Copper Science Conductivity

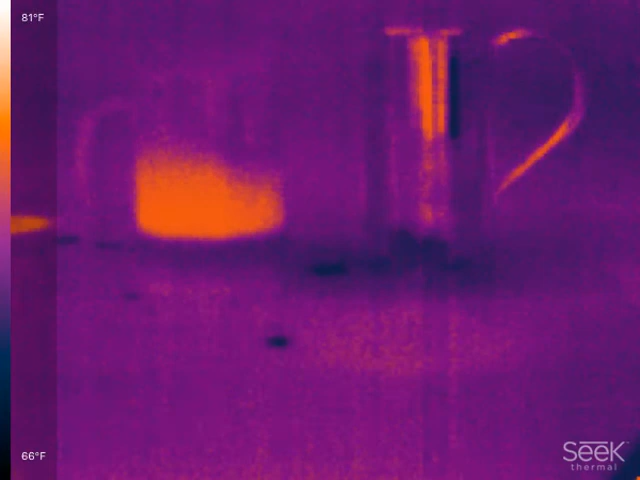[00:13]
On screen: scale top 81°F, scale bottom 66°F
So what we're doing here is using an infrared camera to pour 134 degree Fahrenheit water into a coffee mug. It gets one cup. And then we pour one cup into a copper mug. And you should see the lines on the copper mug light up really fast. That's because of the thermal conduct.
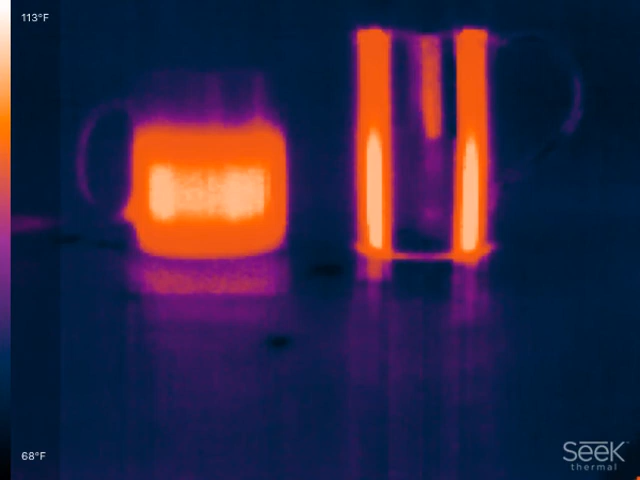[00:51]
On screen: scale top 113°F, scale bottom 68°F
And we had to put black tape on them because the emissivity of copper is so low that you can't actually emit infrared or pick up the infrared emission with this particular thermal imaging camera. So we have the black lines on both cameras so that we have two identical emissivity values. Here it is.
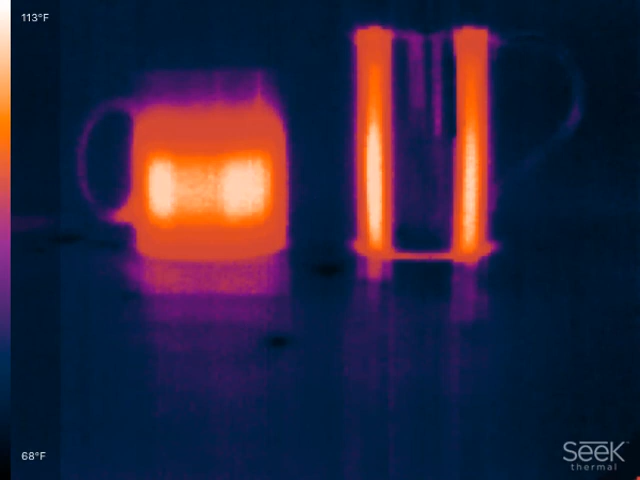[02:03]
On screen: scale top 113°F, scale bottom 68°F
So I think that's what it is. Three degrees in the cold too. Yeah. So there's a thermal mass thing going on here where... So three degrees doesn't sound like a lot but... Well this is three degrees Fahrenheit. The other one's three degrees Celsius. Which is like... A bit more. Oh. Here we go. .